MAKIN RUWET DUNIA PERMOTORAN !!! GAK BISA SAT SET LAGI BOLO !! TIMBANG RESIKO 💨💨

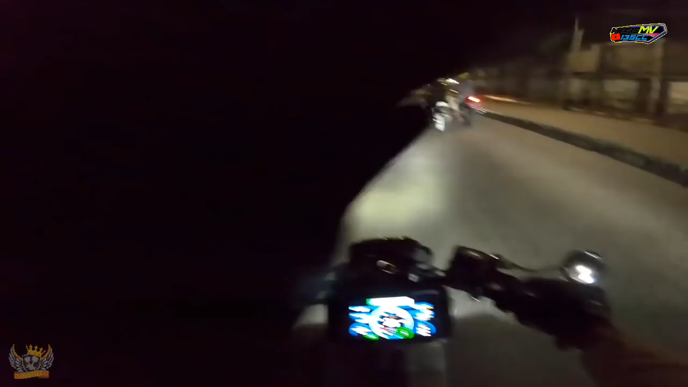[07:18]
Oke, kita udah mau mendekati Sudirman, jadi kita tinggal putar balik. Putar balik juga harus hati-hati karena ada lampu merah juga di tengah-tengah itu.
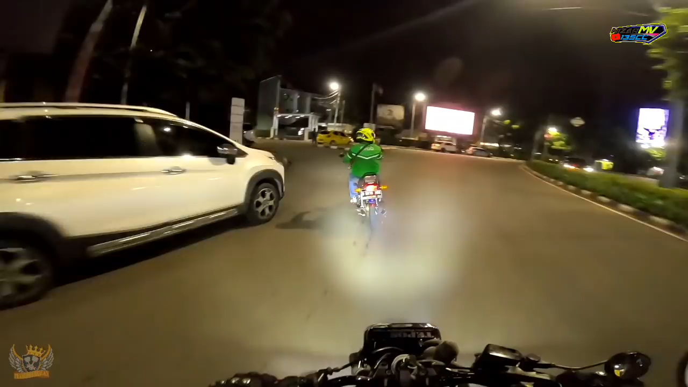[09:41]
Anjir, motornya kebakar. Aduh. Aduh, kebakar.